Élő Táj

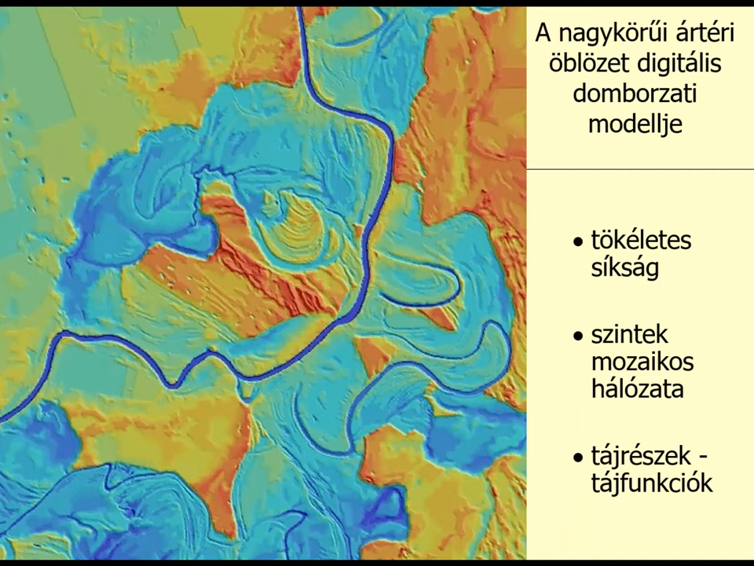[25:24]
Jó, közelről így néz ki, ez egy domborzati térkép 14-16-tól, mint a középviszeri közepe, ennyire diverz a domborzat. 12 méter az utószint különbség, lehet, hogy nagyszerűen nem számított, de itt a Tisza vidéken elég.